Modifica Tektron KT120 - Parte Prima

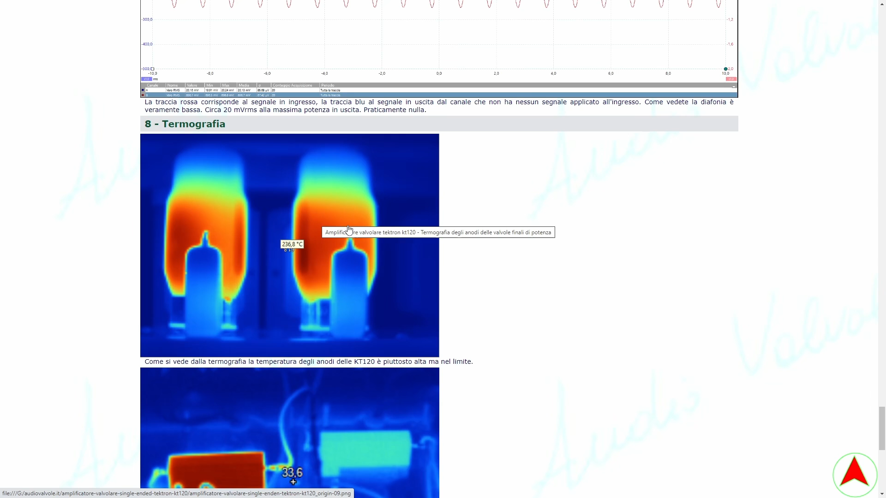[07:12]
Sono un po' tirate al collo e questo invece è quello che vi dicevo prima la resistenza che tende a surriscaldare perché non ben collegata termicamente al telaio sottostante.
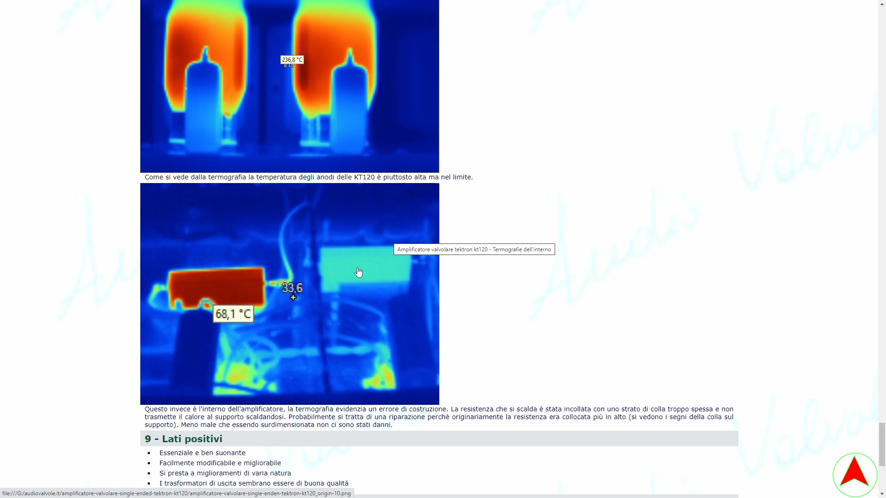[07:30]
Questa invece è un'altra resistenza che si mantiene abbastanza fredda. cosa dire dopo averlo analizzato di questo amplificatore?